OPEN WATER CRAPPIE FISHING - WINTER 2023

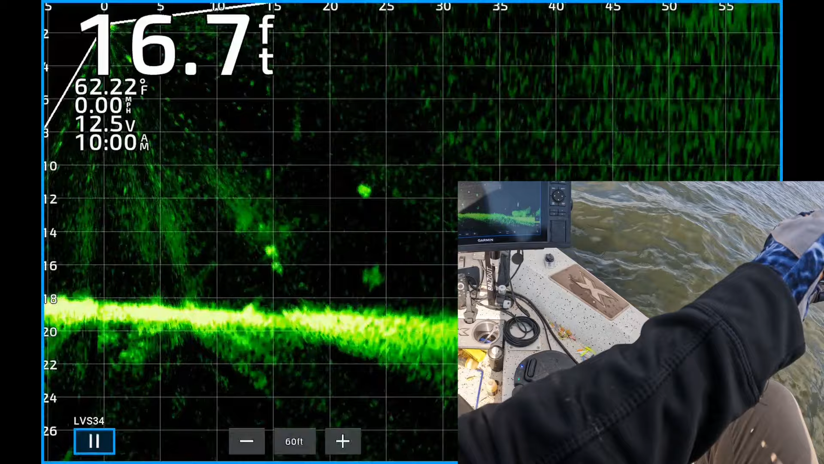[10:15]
On screen: depth 16.7 ft, water 62.22°F
There's one. That's gotta be a catfish.
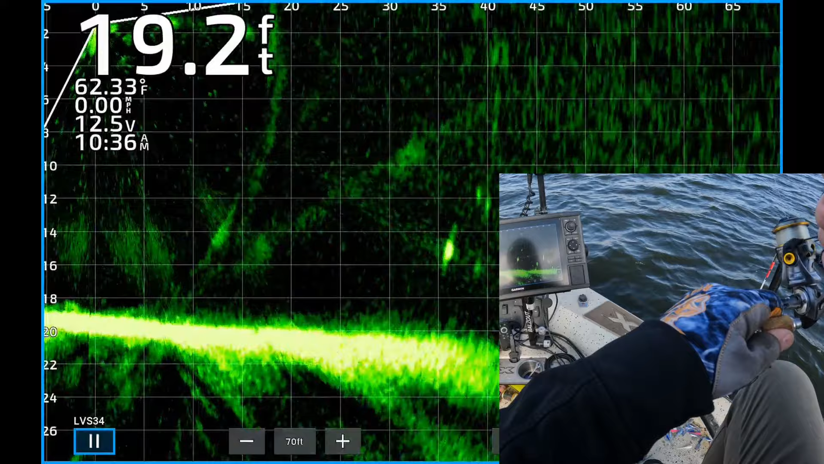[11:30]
On screen: depth 19.2 ft, water 62.33°F, speed 0.00 mph
There's one. I hope that's a crappie.